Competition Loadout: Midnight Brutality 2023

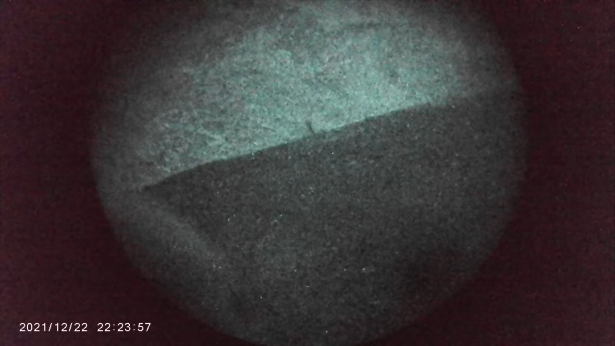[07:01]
film in 1080 which i'd rather in 4k but the bigger issue
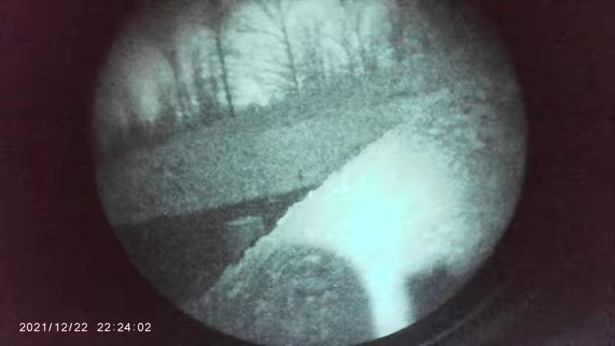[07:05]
is especially
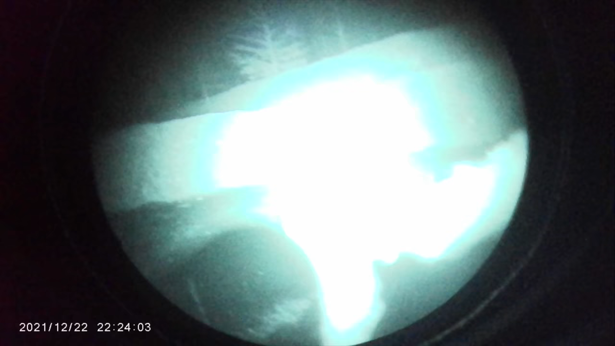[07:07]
in the competition environment boom hit your
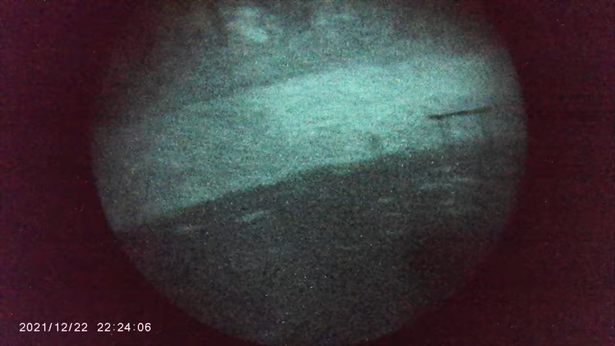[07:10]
illumination and laser which i'll show you what i was using later in
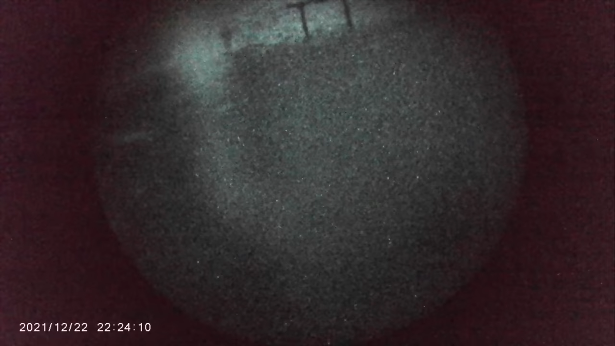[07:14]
second and like bam you have all the illumination
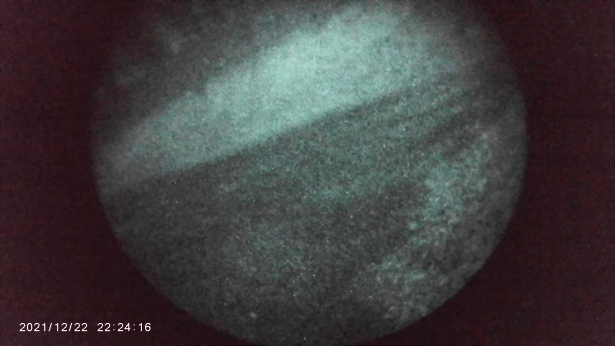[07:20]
but the camera inside here basically takes a while like the isl
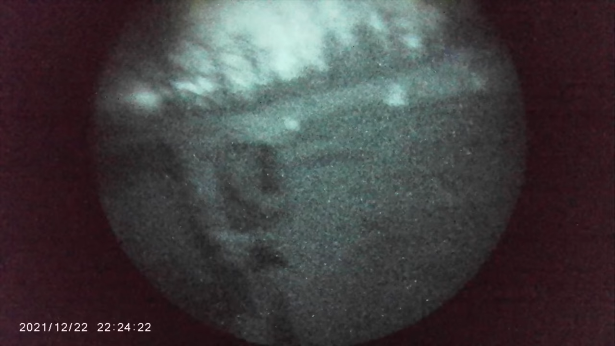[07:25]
so it's like oh what do we do with all this light and be like all right cool like let's dim it down and
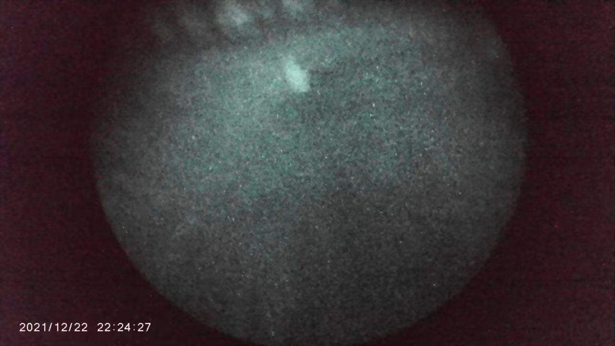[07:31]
by the time it kind of normalizes and dims down to where you have like a good picture i'm done shooting doing
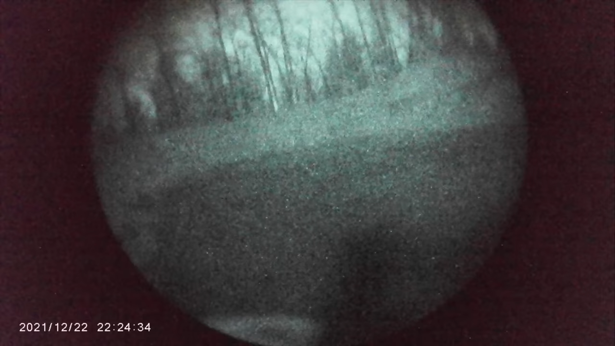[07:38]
the shooting i needed to do there i let off the pressure
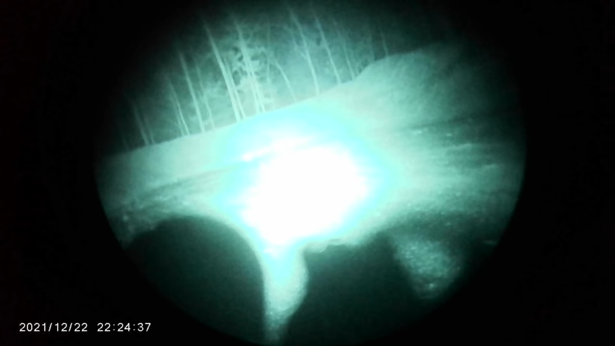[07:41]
pad and it goes back to whatever the ambient is through these and
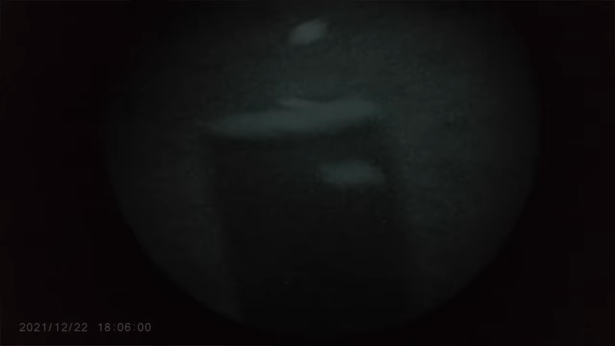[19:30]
uses cr123 and it has visible green as well as ir lasers and they're mounted
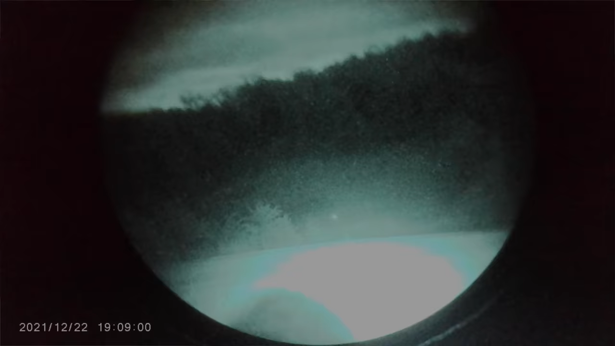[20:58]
the key g does an amazing job this thing on high illuminated